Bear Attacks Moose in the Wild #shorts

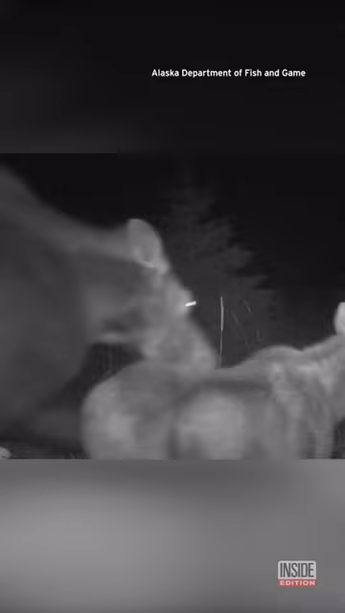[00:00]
It's a split second and you have to look closely to see mother nature in the wild.
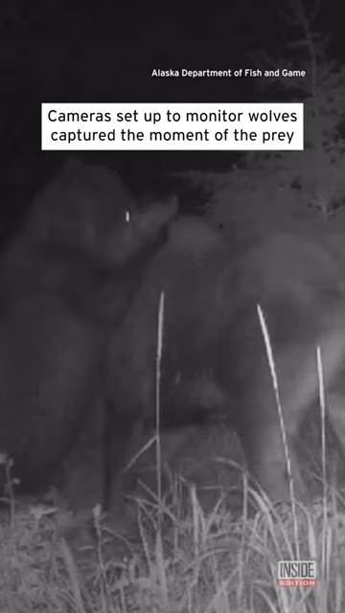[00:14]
Cameras set up to monitor wolves captured the moment of the prey and predator coming face to face along a popular animal travel corridor.
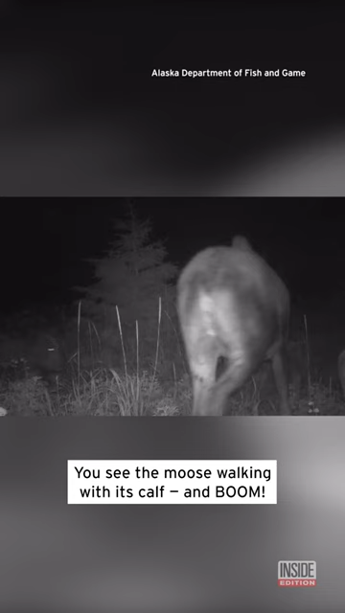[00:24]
You see the moose walking with its calf and boom in comes the bear to attack.